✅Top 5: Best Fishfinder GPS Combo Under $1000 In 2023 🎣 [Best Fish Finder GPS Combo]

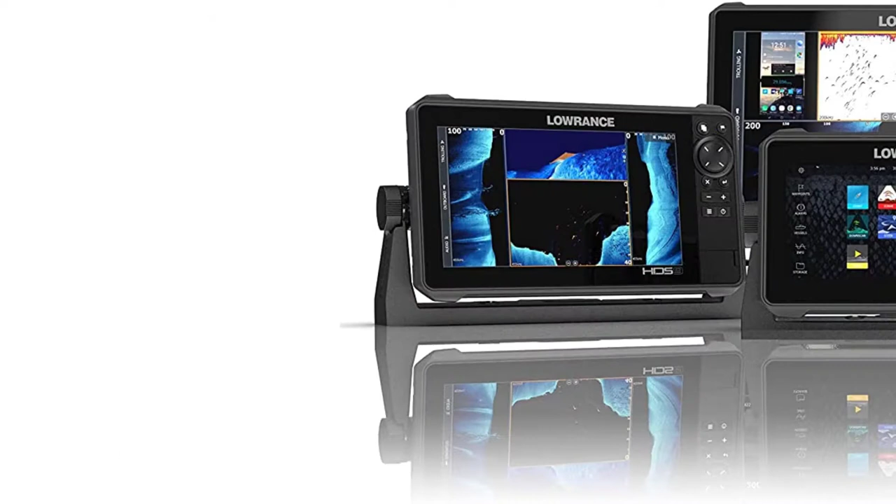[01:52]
feature makes the hds 9 fish finder more potent than its counterparts with upgraded fish finder technology you can simultaneously view the structure scan in 3d slash hd with chirp sonar to get a clear image quality of structures and fish near your boat more so hds 9 fish finder can give out motion colors
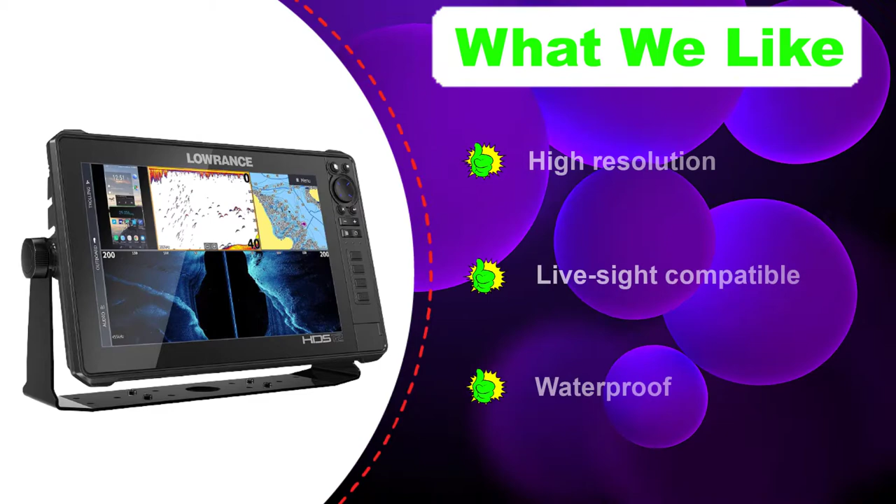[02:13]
it also gives you different colors that enhance a clear picture of downscan best side
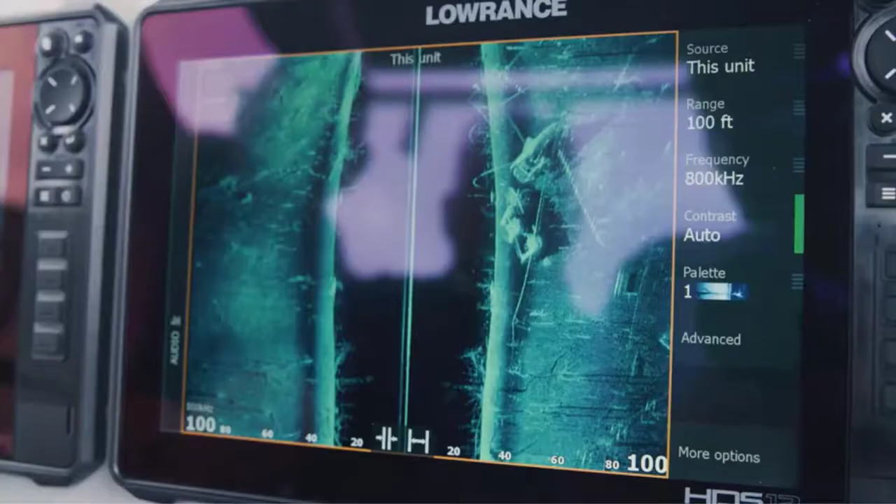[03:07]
location from your boat when chirp sonar combined with
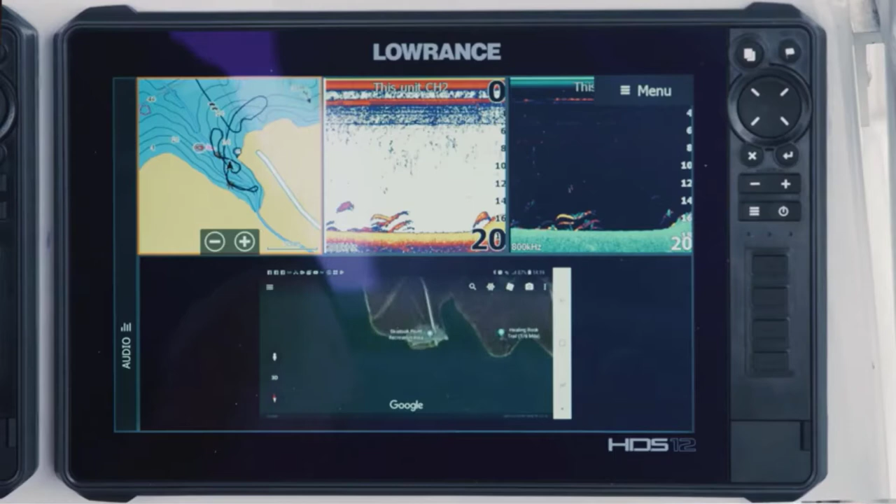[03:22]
it can differentiate between hazardous and safe routes it can create safe courses
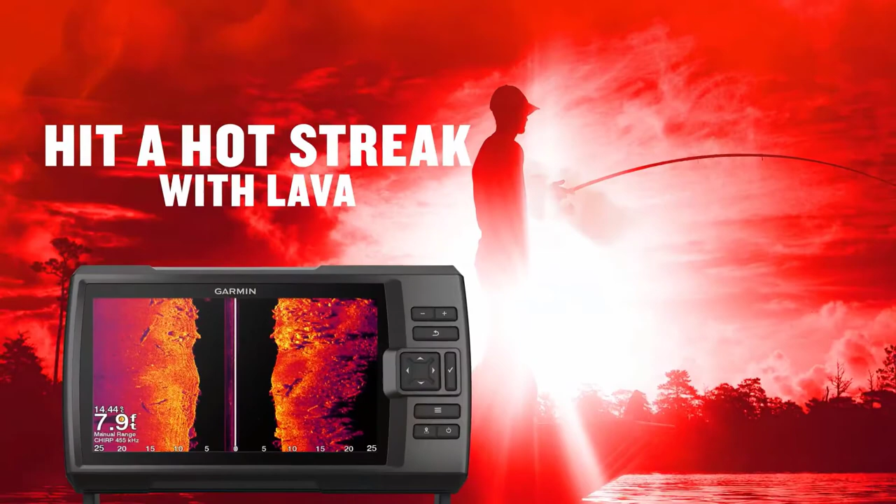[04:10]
On screen: depth 7.9 ft
then garmin striker 7sv r is our top rated gps fish finder this device has clearer sonar scanning
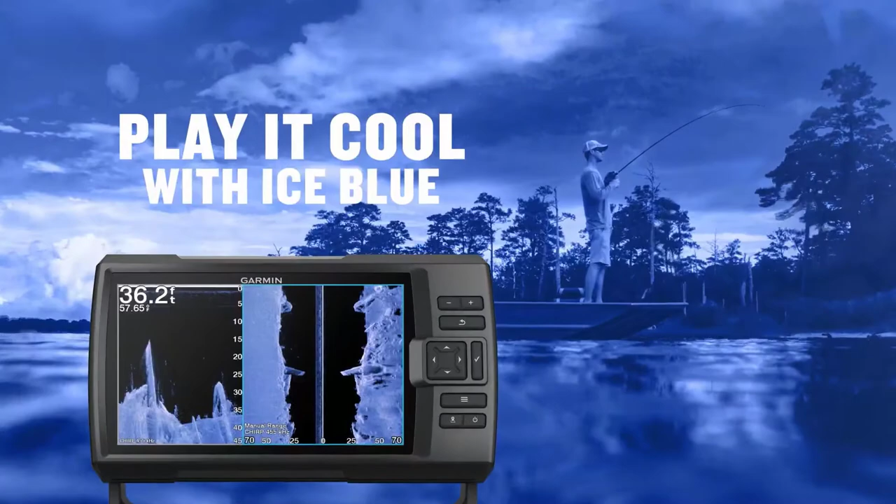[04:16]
On screen: depth 36.2 ft
to give you a clear and best picture of whatever structure or object is near your boat its
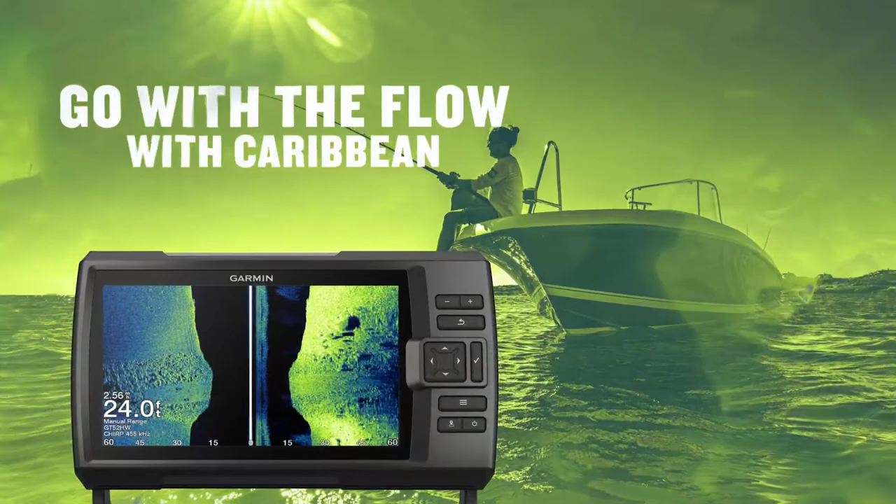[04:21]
On screen: depth 24.0 ft
high frequency sonar can provide sharp images of objects fish
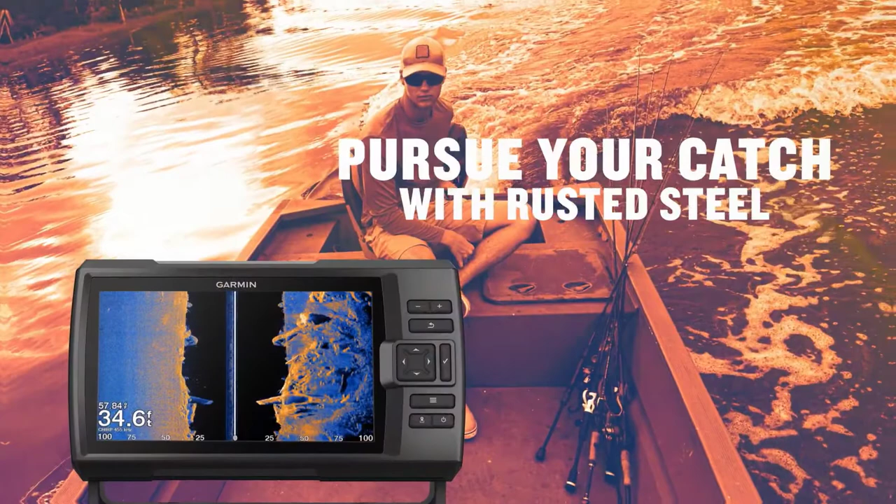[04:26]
and other structures that are close to your boat sometimes it even extends up
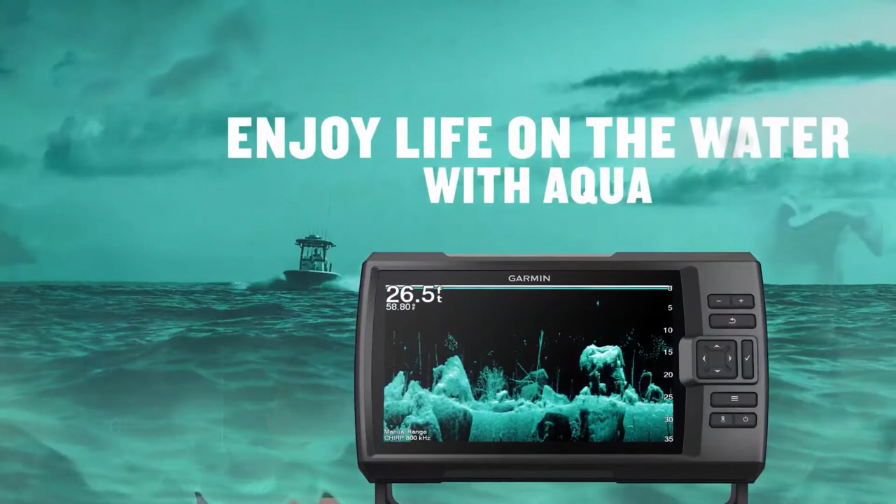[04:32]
On screen: depth 26.5 ft
2300 feet deep in fresh water installation and operation of the striker 7sv with the transducer are straightforward this is because the device has
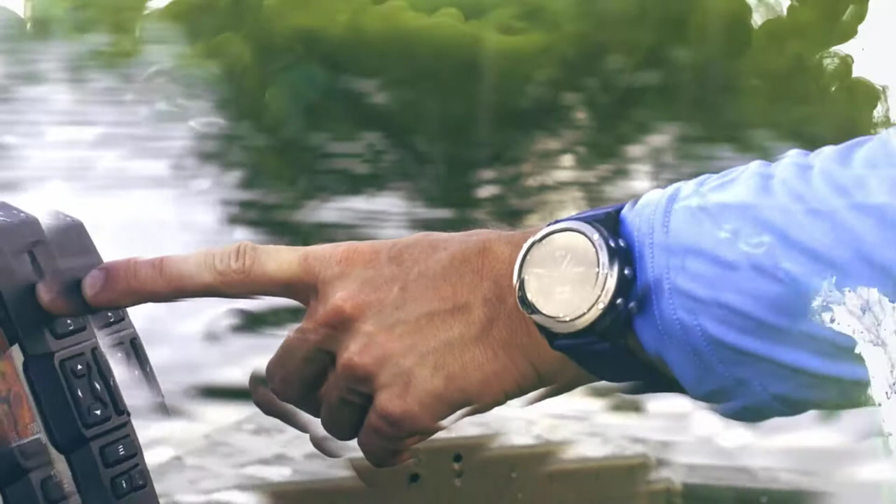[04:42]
interface buttons that you can easily power on and scroll the menu therefore
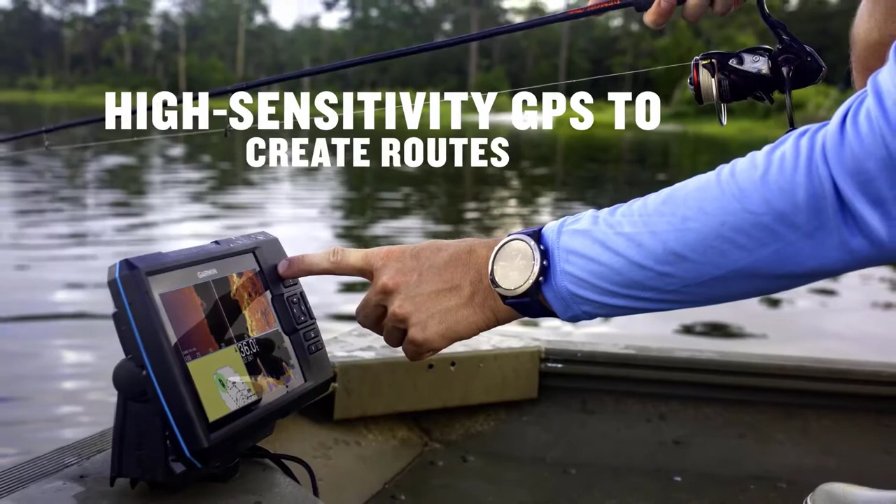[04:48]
you don't need to struggle operating it just power on and
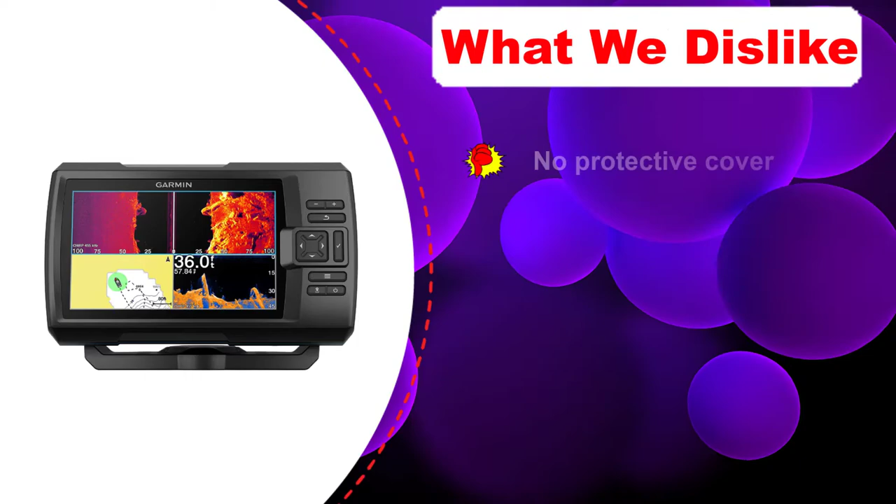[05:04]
view and navigate quickly to areas like stumps brush pile and docks the screen of this device is of high quality and it enables you to read whatever is displayed even if there is a lot of sunlight